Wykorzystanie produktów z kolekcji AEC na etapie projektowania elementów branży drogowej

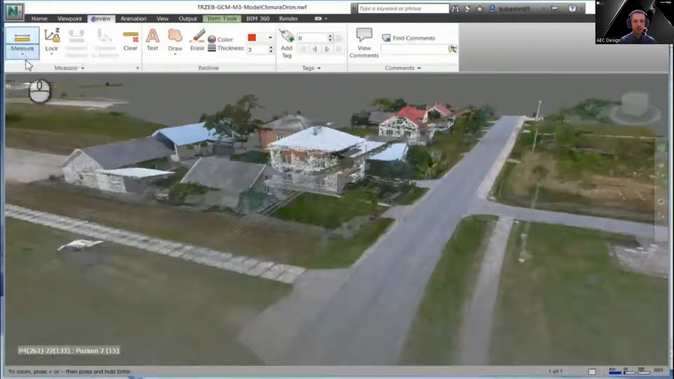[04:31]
I w tym przypadku otrzymujemy właśnie takie produkty jak oczywiście aktualna ortofotomapa oraz na
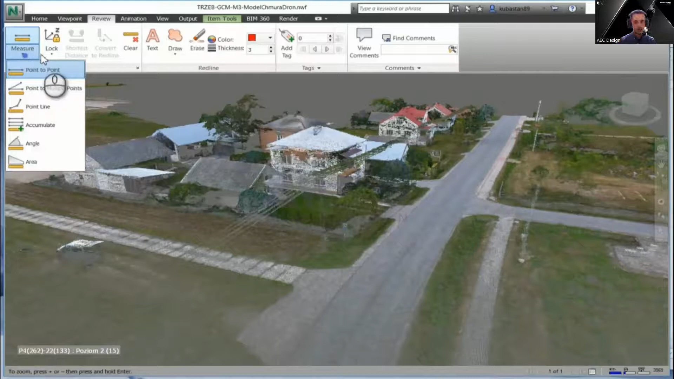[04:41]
podstawie tej aktualnej ortofotomapy również otrzymujemy chmurę punktów.